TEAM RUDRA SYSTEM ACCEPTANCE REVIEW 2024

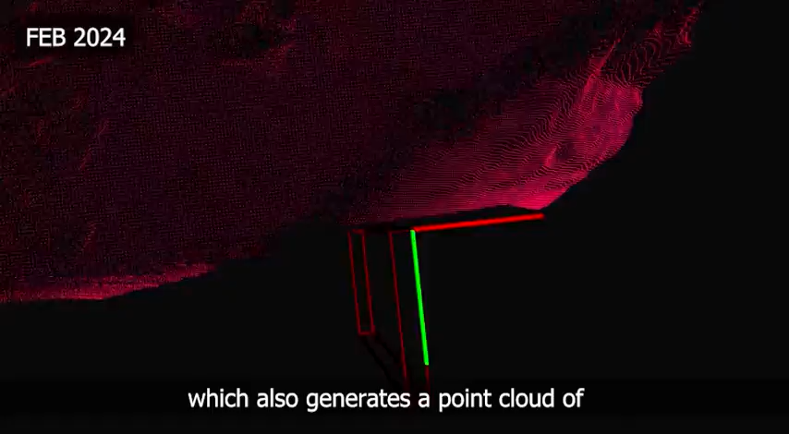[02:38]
which also generates a point cloud of the rover surroundings for obstacle avoidance.